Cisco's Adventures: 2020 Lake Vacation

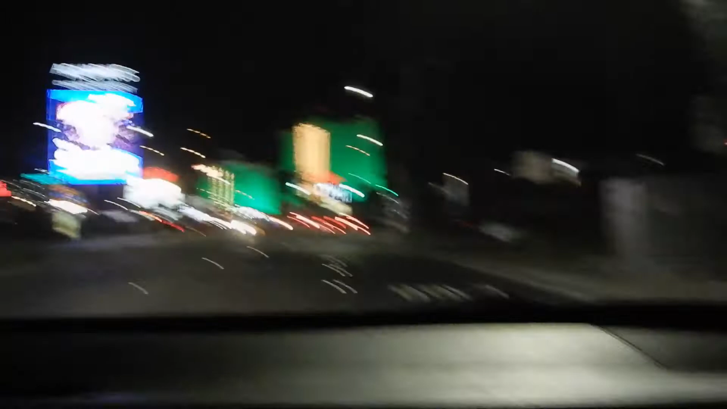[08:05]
it's called the tropicana that's the tropicana i was getting there oh there's in and out oh man we're gonna miss it